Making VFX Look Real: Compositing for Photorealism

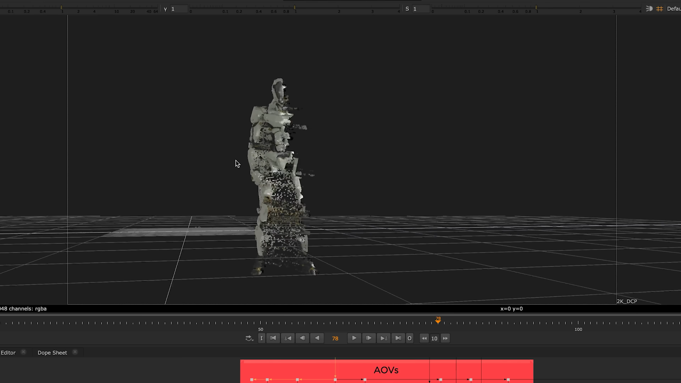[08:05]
we can now see a 3D representation of our 2D image, which is pretty awesome and feels like some sort of futuristic 3D UI from Minority Reporter Foundation.